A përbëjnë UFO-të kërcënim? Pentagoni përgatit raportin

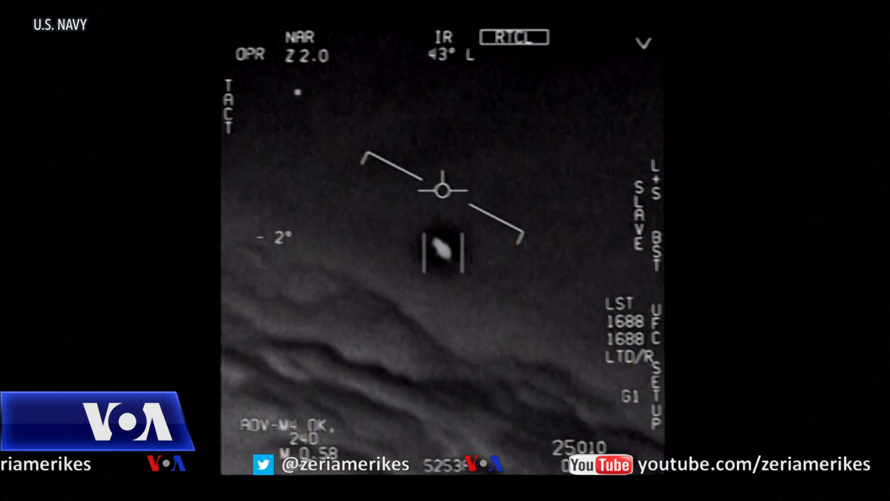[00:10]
Në këtë video të marrë nga një avion i marines Amerikane, dë gjohet e kujpaji që reagon dhe jasaj që duke të jetë një objekt që fluturon me shpejtësit lartë dhe në mënyra makinës sa.